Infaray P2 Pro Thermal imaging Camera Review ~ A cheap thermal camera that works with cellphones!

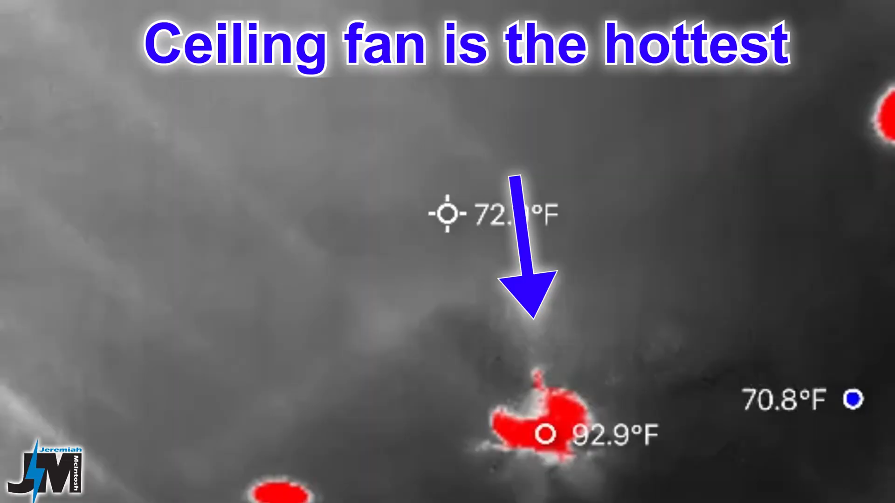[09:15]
and you could see everywhere on the ceiling in my living room where there's a roof truss because
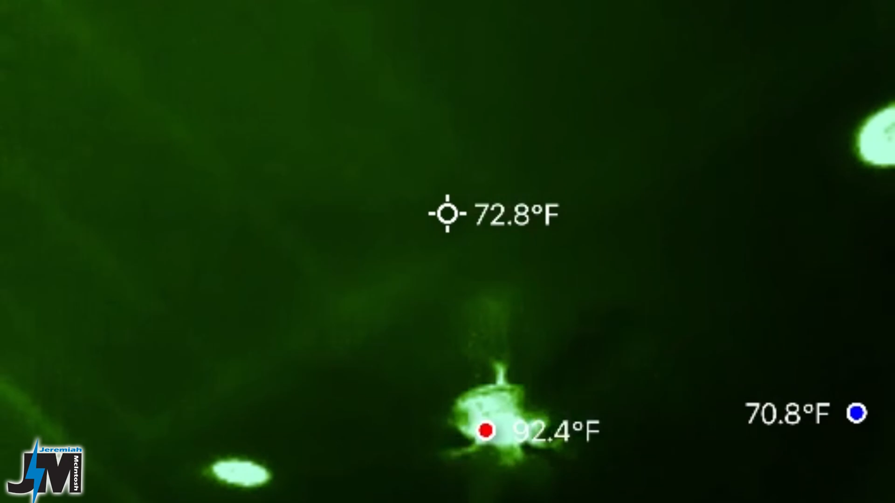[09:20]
On screen: spot 72.8°F, max 92.4°F, min 70.8°F
the
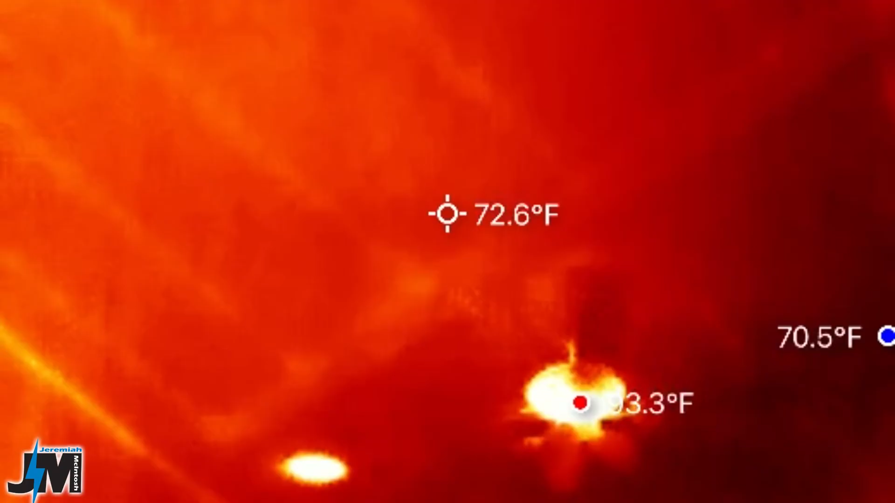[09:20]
On screen: spot 72.6°F
trusses were a little bit hotter
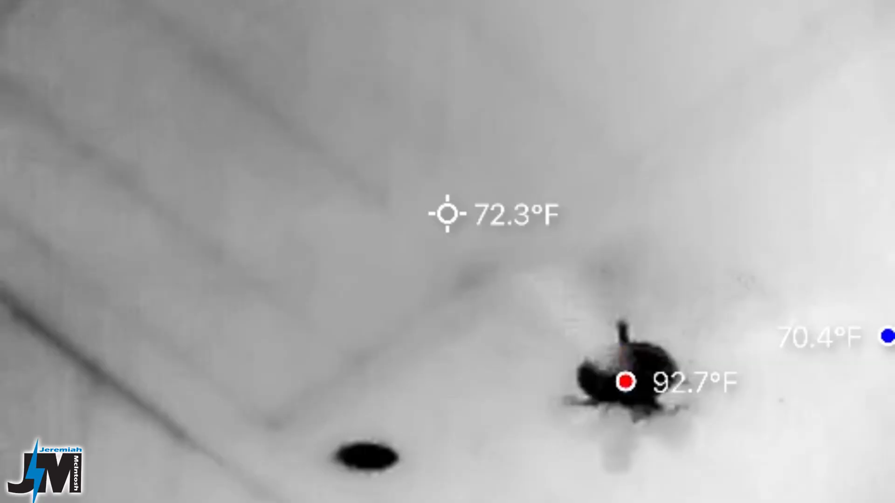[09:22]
On screen: spot 72.3°F
than the rest
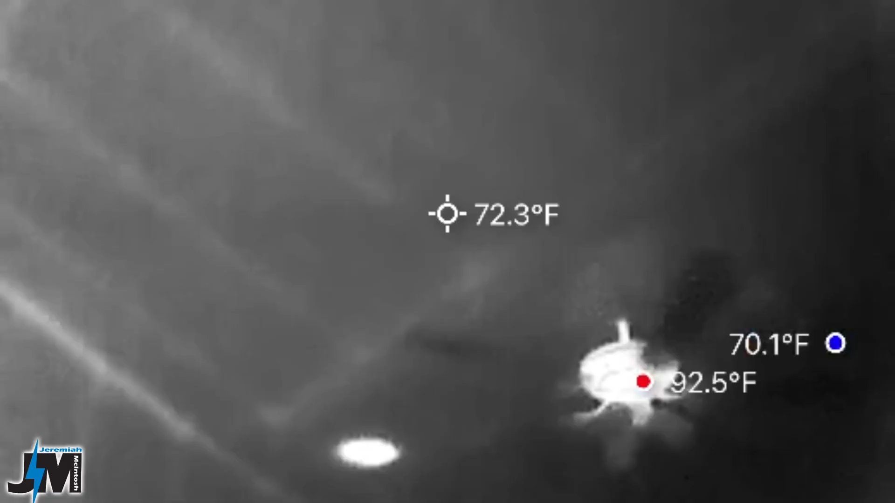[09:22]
On screen: spot 72.3°F
of the area because the area between the trusses was insulated so that was pretty cool to see that the heat was
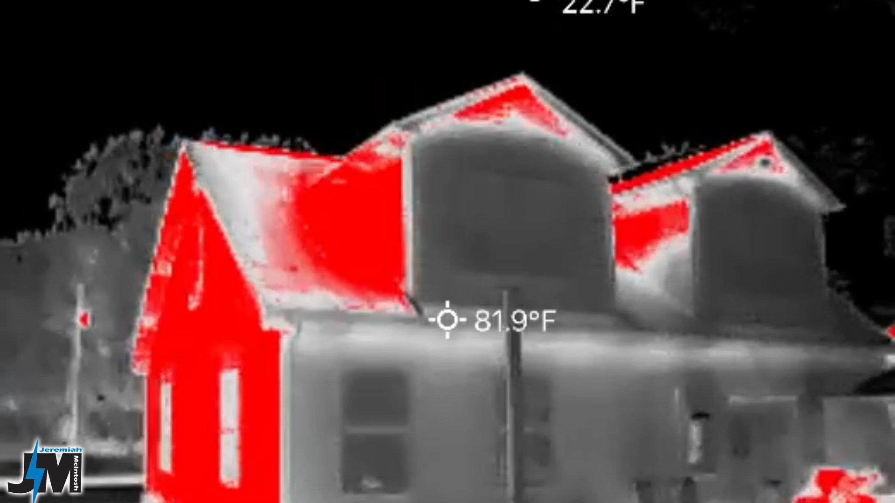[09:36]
On screen: spot 81.9°F
in the top dormers up in the top peaks of the two dormers on the back of the house which was in the shade was pretty
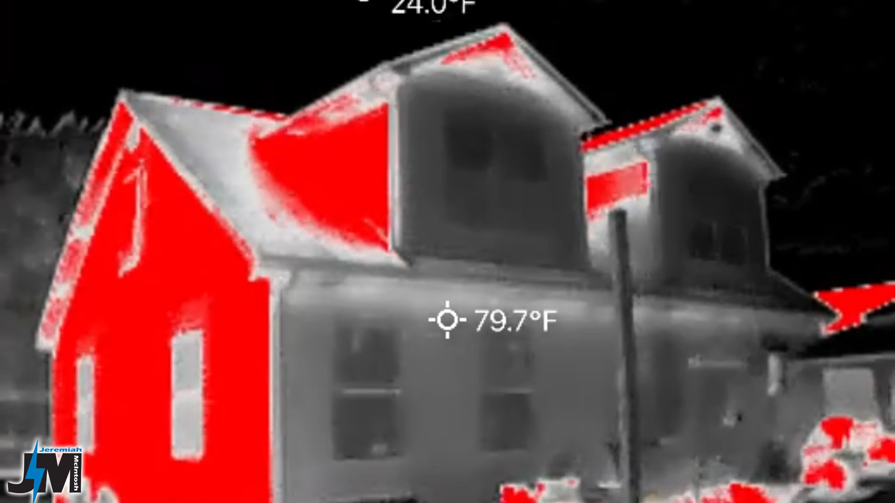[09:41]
On screen: spot 79.7°F
hot you could see they're red and the side of the house was all red because that's the side that the sun
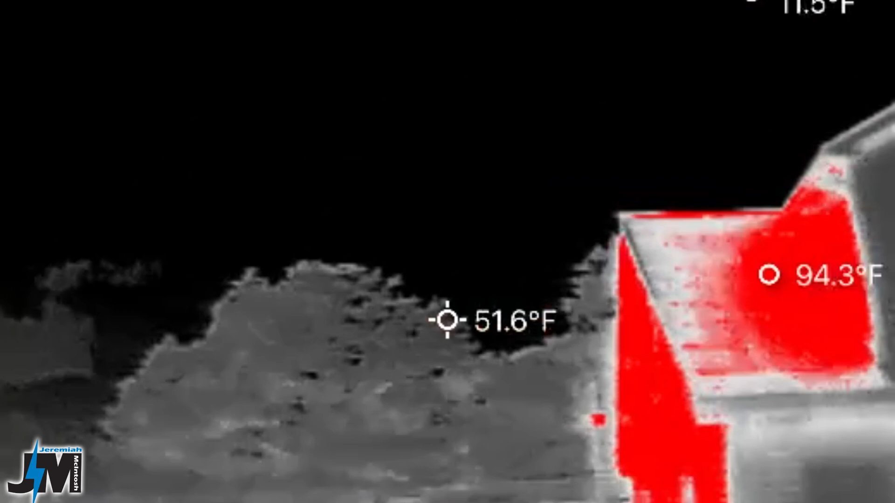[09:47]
On screen: spot 51.6°F
was still shining on and it was around 100 degrees on that side so pretty neat to
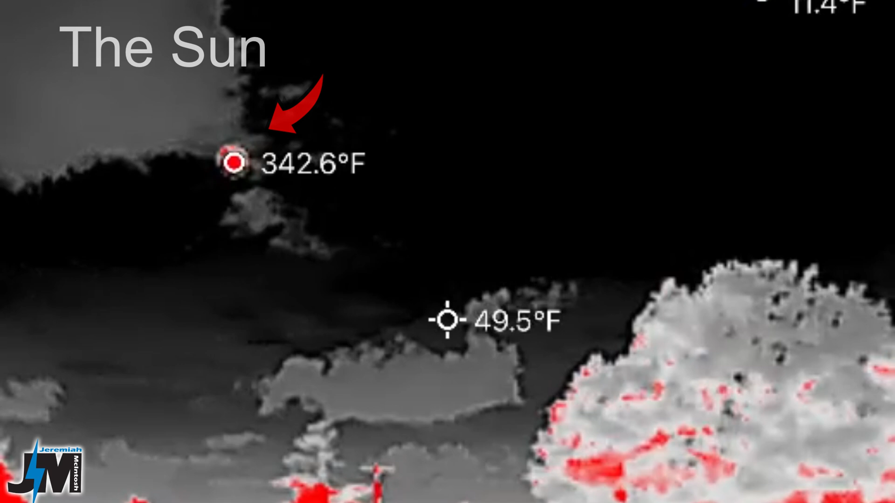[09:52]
see we're gonna as i come over here you can see the garage roof is hot because the
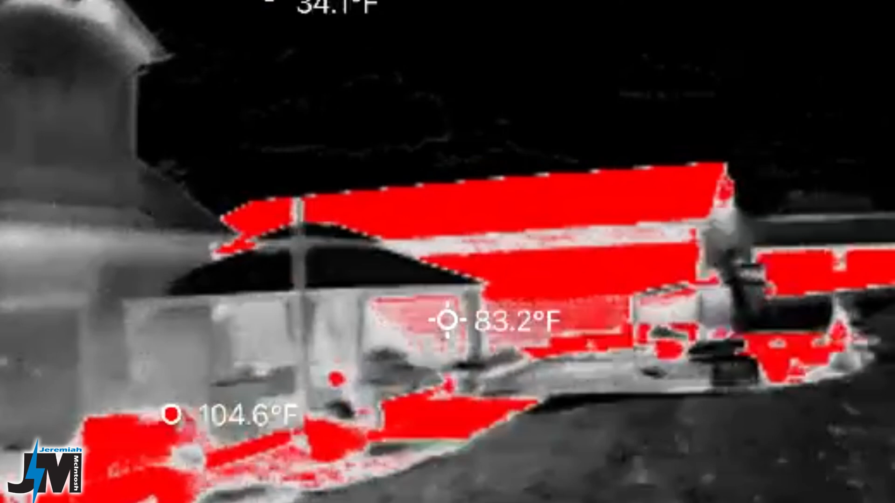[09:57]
On screen: spot 83.2°F
sun is still shining on it as well as the side of the garage there and the side of the neighbor's garage and
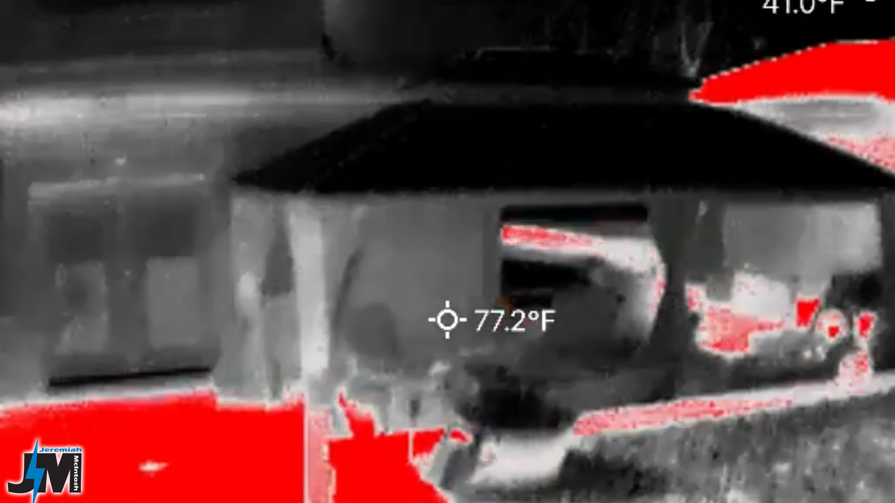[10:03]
On screen: spot 77.2°F
then the gazebo in my backyard you could see where the concrete is warm until it gets underneath that gazebo